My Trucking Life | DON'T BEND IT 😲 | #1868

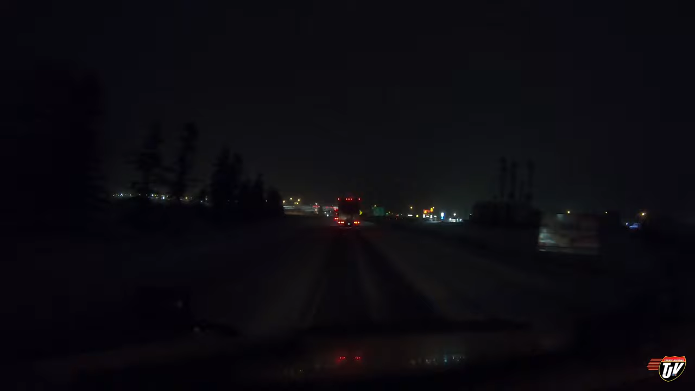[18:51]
rolling into the town of new liskert ontario right along the quebec border we decided to take highway 11 i'm not sure if i told you that yet or not but uh i got a pretty light load and we got extra time i figure we'll take the flat route and it also keeps us away from the great lakes a little further north so that we don't always get as much snow but as you can see here we're still getting some snow i think it would have been worse down right on the lake because highway 17 goes right along the water right and they always
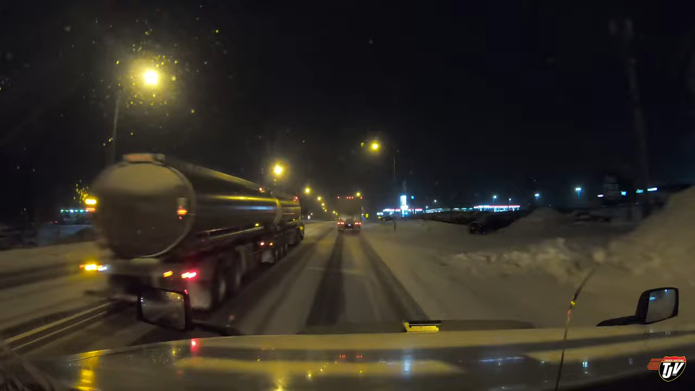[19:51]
so we're gonna go and try there first but this one usually fills up quicker it's quarter after 10 in the evening right now so we'll see where's their driveway where's your driveway here you are is this my drive do i go in here that's where trucks go i'm going for it i'm going for it all right
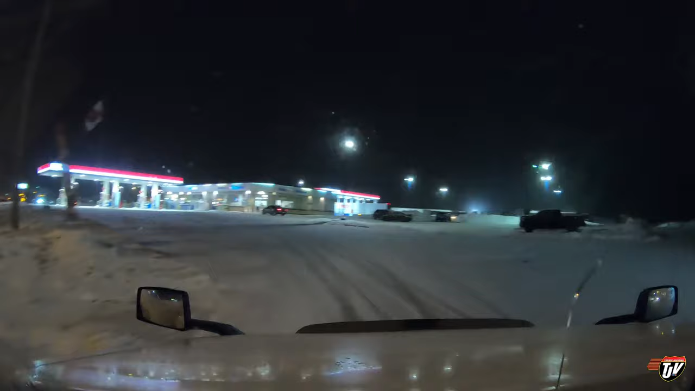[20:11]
here we go oh yeah we'll go around to the back see if there's any parking for a trucker josh and a weasel maybe they saved you a spot diesel i don't know if they saved me one let's see i'm getting a little tired and i don't really want to uh i could park right behind this guy i guess nah i'm just getting a little tired i want to pull over the snow is getting a little heavier and it's dark tired plenty far enough that we can make it in the next two days we'll just